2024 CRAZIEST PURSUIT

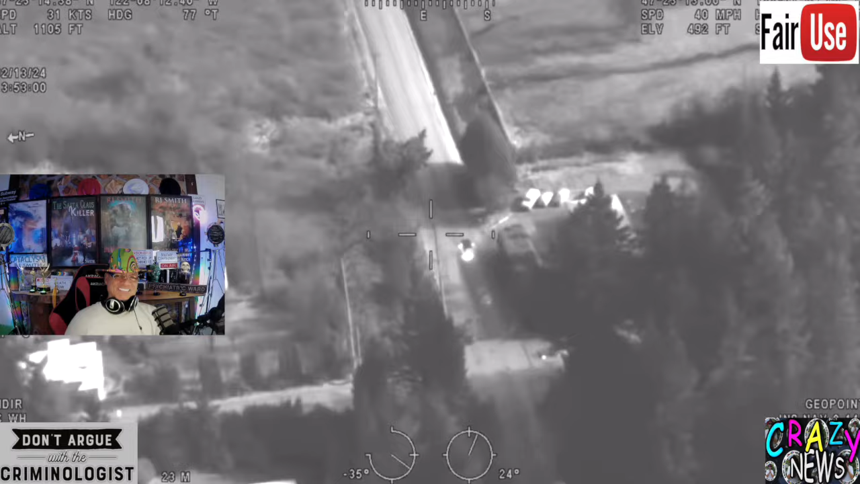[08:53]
Was that eastbound 256? Eastbound 240, passing 156, now 158.
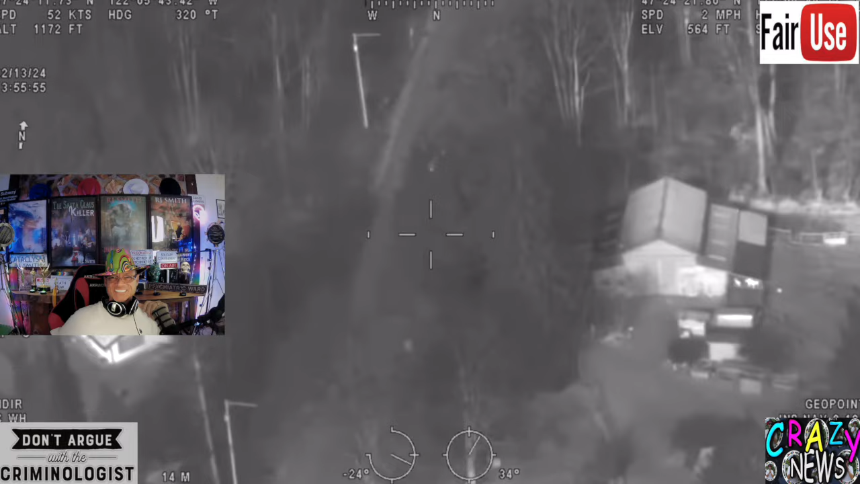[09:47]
He's turned onto 184th southeast. That's season the third vehicle of many at this point. So the one he's currently in that we're pursuing is a blue Subaru.
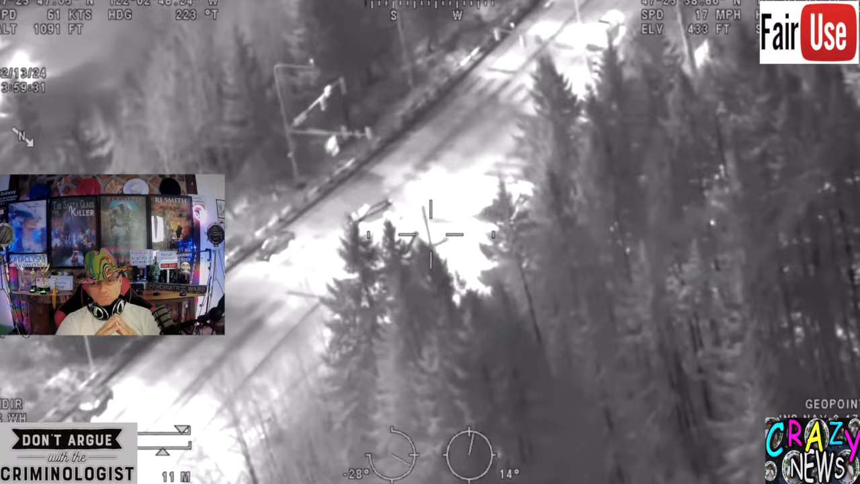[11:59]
Gary 1 just had a traffic collision at Petrovitsky at 231st.